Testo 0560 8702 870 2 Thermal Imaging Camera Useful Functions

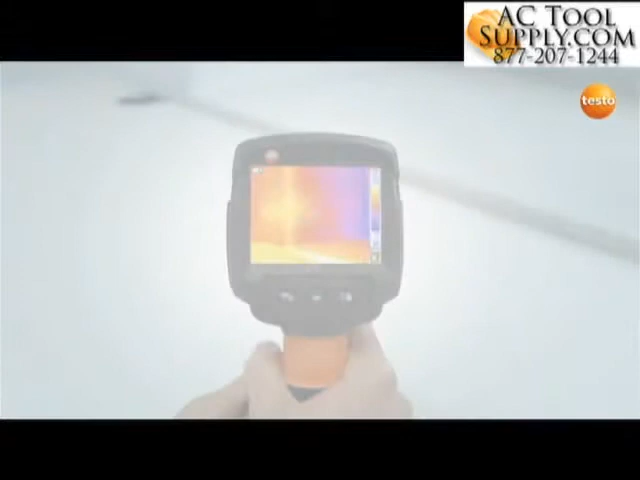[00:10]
The Testo 870 also offers the save JPEG and full screen mode functions. The save JPEG function is activated in the configuration menu.
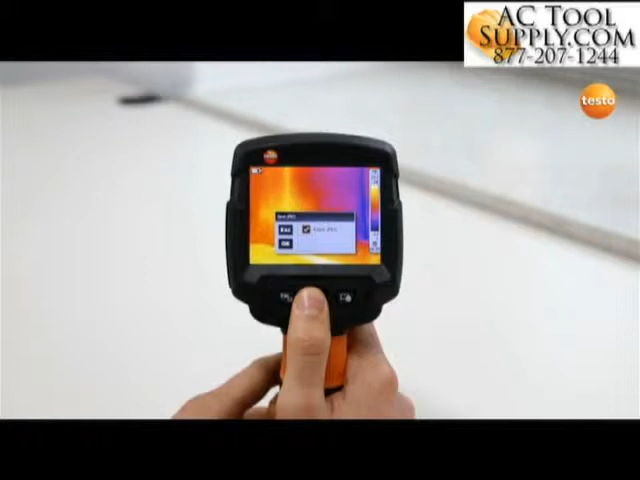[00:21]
When saving a thermal image, this function also saves it in JPEG format. With the full screen mode, you can hide the scale superimposed at the right-hand edge of the display, allowing you to obtain an even larger overview on-site. The full screen mode function is selected in the menu under configuration.